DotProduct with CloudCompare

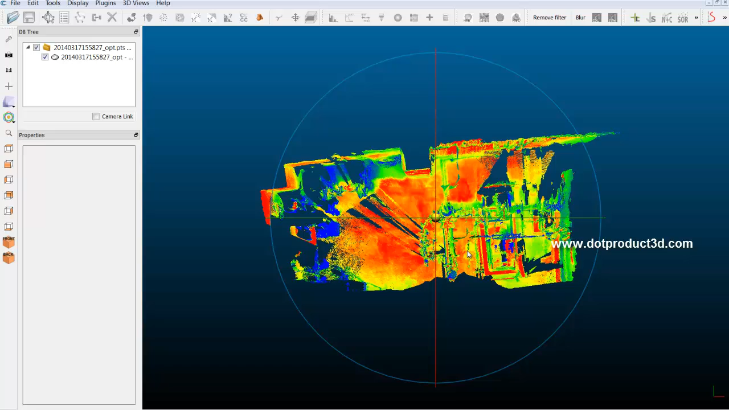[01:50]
The first thing we see is an intensity map of this point cloud data.
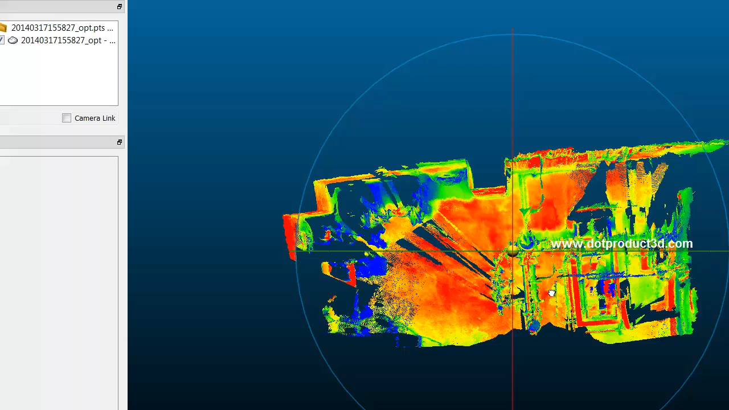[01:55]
So I'm just going to rotate it up with depressing the left mouse button. Okay, so the next thing I want to do is we recorded this data with, in full color, so I'm going to select the file name in the upper left hand corner in the, in the, in the database tree. This will bring up the properties and I'm going to deselect the scaler field here and that, that reveals the color.
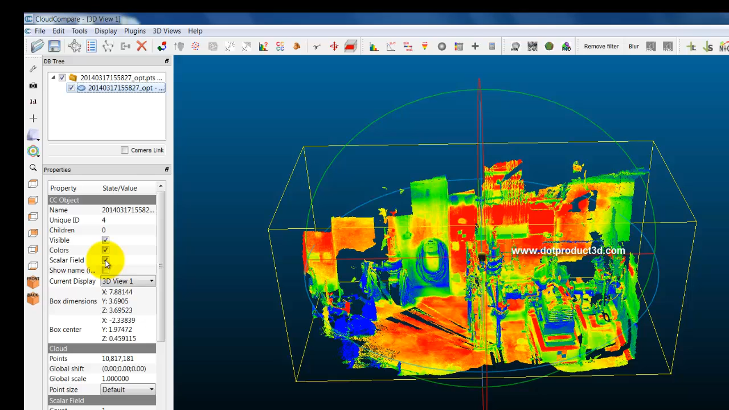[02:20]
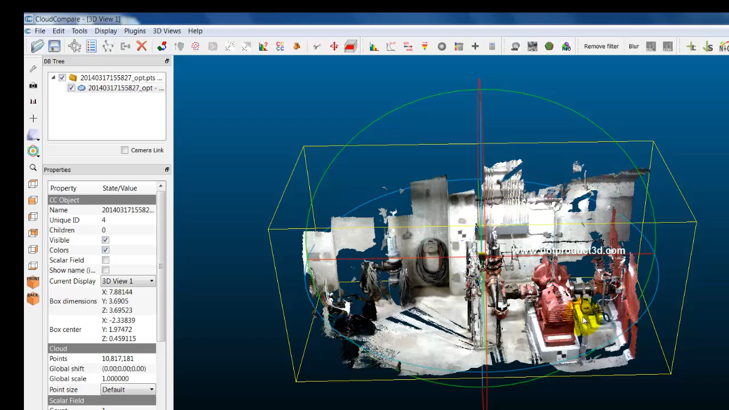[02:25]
So just a couple of things about navigating in, in Cloud Compare.
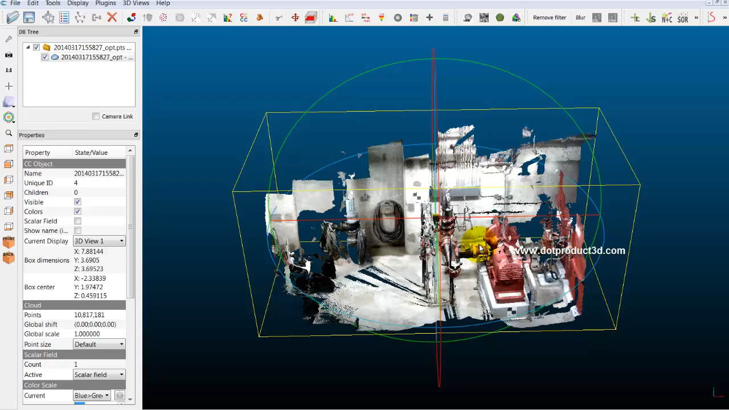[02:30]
The middle button, scroll button, zooms. If I depress the right mouse button and hold it down, I can pan.
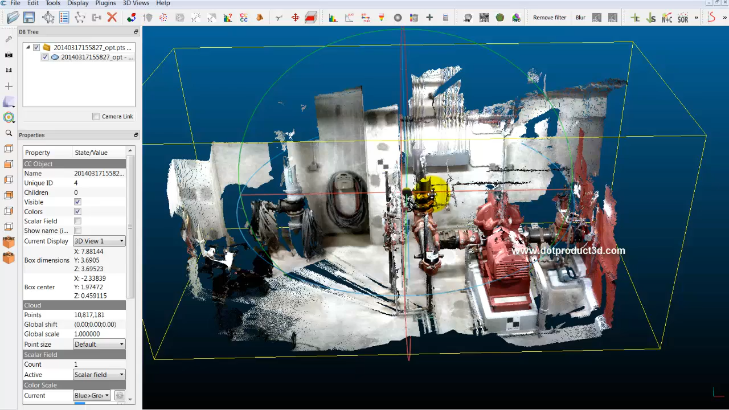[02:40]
And then if I depress the left mouse button, I can rotate. So I'll just go in and have a little closer look.
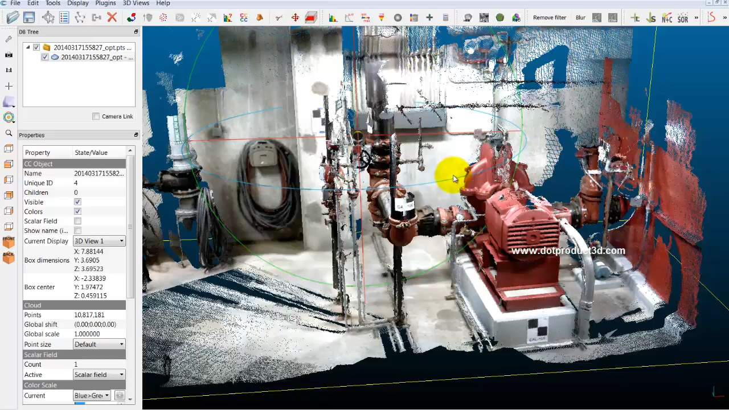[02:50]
We recorded this data in a mechanical room recently.
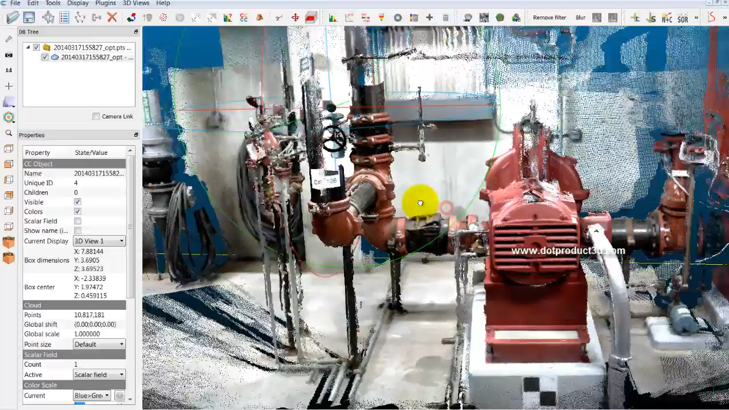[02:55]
Okay, showing the wonderful rich colors.
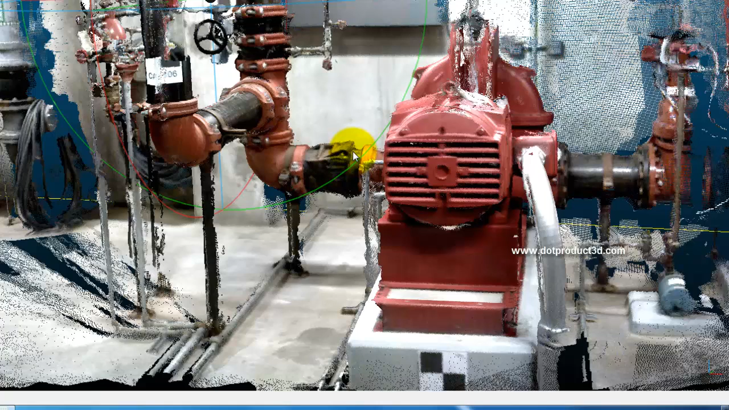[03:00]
So that's just a quick intro to Cloud Compare. The application has many more features. You can use it to register. You can use it to take measurements. I'm not going to go anymore. This is just a quick intro to show how you can use, I have a, ah, uh, uh, a, free open source application to view, um, dot product data, uh, on your PC. There's also a Mac version for this application.